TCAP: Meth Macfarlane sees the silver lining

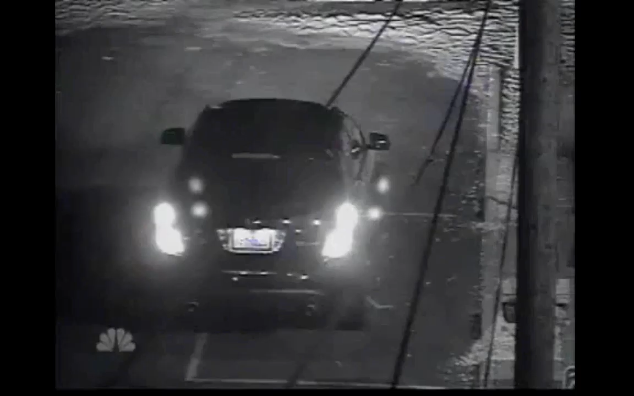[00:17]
And then his lights turned back on, so I wasn't sure if he was going to leave or not.